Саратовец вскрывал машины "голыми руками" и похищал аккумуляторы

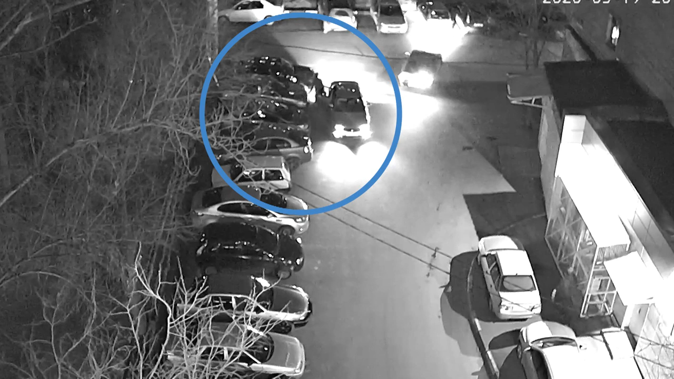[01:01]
В этот раз мужчина поступил так же, однако уехать далеко не смог. В ходе преследования машина была задержана в поселке Солнечный с сотрудниками патрульно-постовой службы.